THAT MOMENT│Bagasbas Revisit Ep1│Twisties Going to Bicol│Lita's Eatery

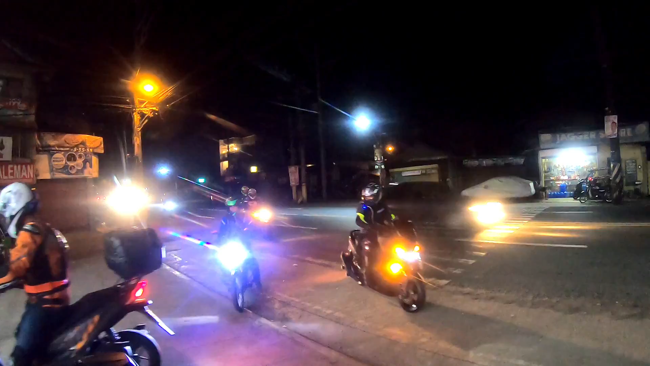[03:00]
There they are! Oh! 2, 3, 4, 5. Ayan sila. 3, 4, 5, 6, 7.